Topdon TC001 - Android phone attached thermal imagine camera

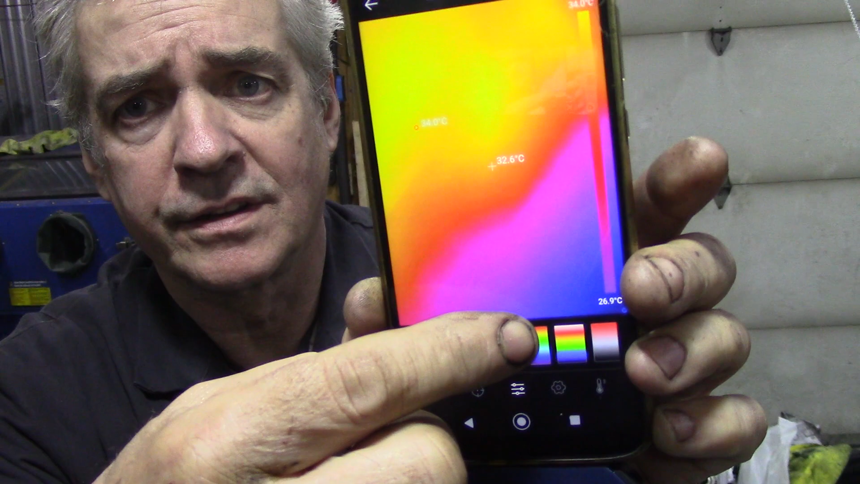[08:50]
On screen: spot 32.6°C, scale bottom 26.9°C
can change the colours whatever you want to look at whatever you're happier with
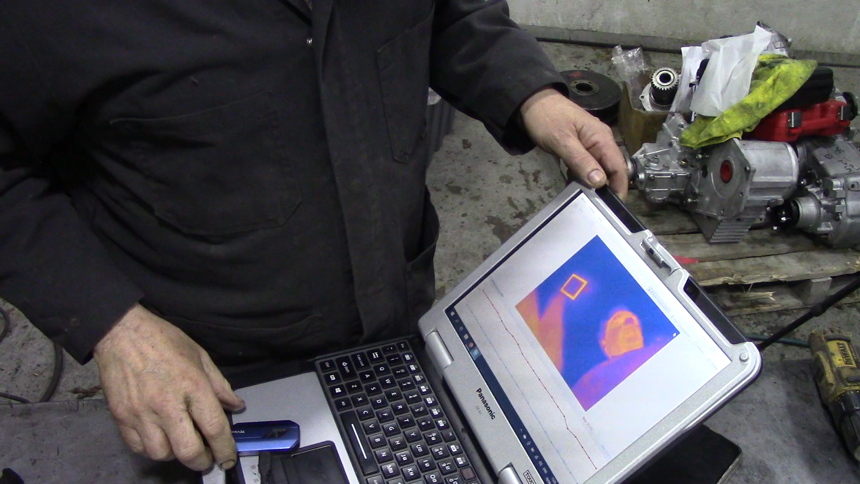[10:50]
and yes indeed you can clip this in there's me I think it's me anyway yeah there you go so you can clip it in to your PC now